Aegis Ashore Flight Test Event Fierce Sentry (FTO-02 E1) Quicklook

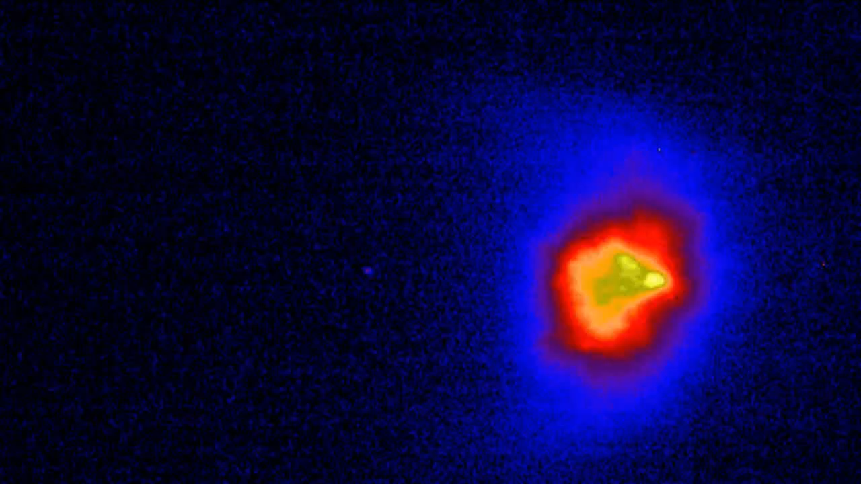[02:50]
The impact is equivalent to a 10-ton truck traveling over 600 miles per hour.